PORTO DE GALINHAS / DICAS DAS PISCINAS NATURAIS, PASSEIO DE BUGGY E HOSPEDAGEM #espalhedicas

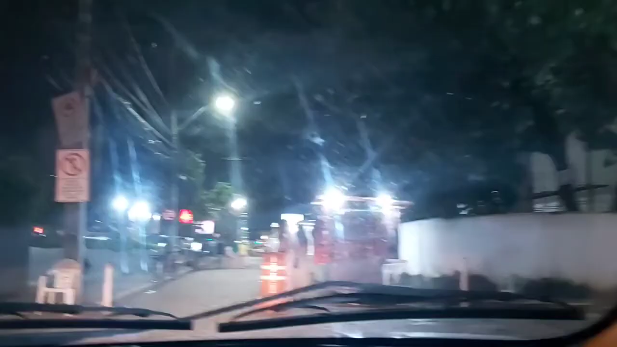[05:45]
Então, galera, estamos aqui no centrinho do Porto de Galinhas. É um local super movimentado, tanto de dia quanto de noite.